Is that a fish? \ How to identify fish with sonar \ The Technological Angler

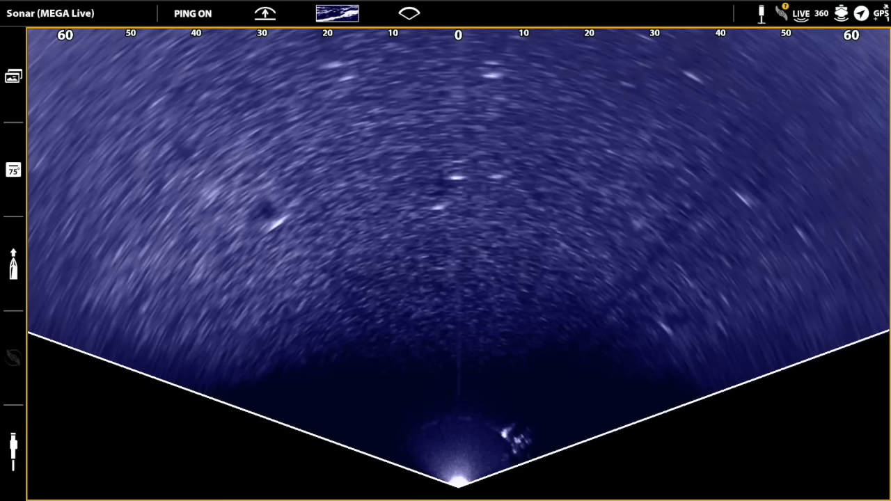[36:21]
Here we're looking at almost 130 feet from side to side at the far end of my landscape range. That's my entire casting window. Makes it easy for me to find productive casting targets. Well, we've certainly covered a lot of ground in this seminar as I've tried to teach you how to conclusively identify fish using a wide range of sonar techniques,
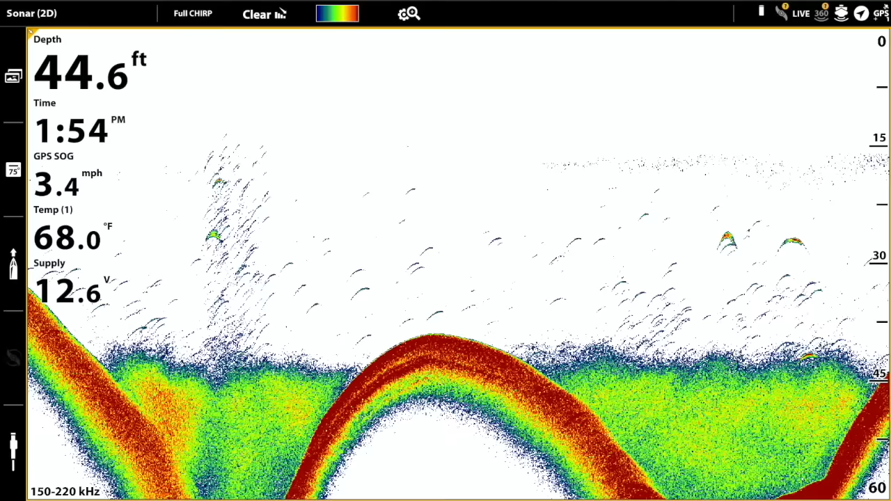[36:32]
On screen: depth 44.6 ft, water 68.0°F, speed 3.4 mph
from classic traditional 2D sonar, we see some nice fish arches here,
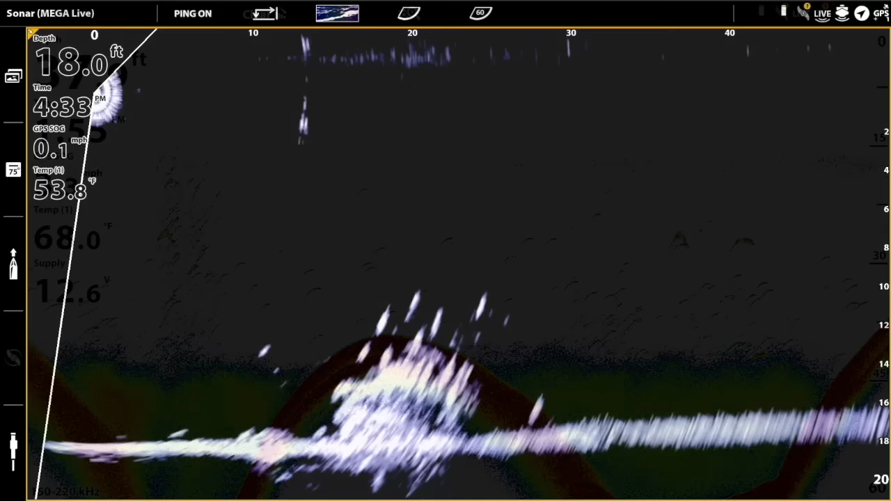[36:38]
On screen: speed 0.1 mph
all the way to modern contemporary techniques like Humminbird's MegaLive imaging to get